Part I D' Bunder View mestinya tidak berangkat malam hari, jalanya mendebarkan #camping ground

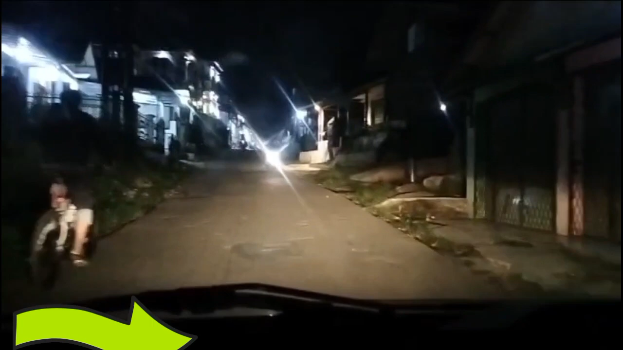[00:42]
Kali ini kita mau ke The Wonder View, perjalanannya malam hari.
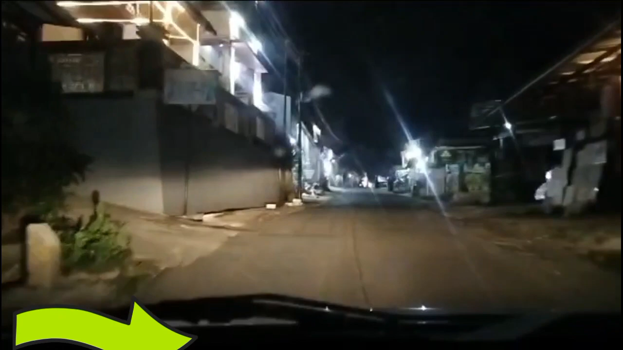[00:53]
Ini agak-agak mencekam nih sahabat, agak mengkhawatirkan perjalanannya karena malam-malam, jadi harus hati-hati jalannya, agak nggak kelihatan soalnya ini jalan gelap. Oke,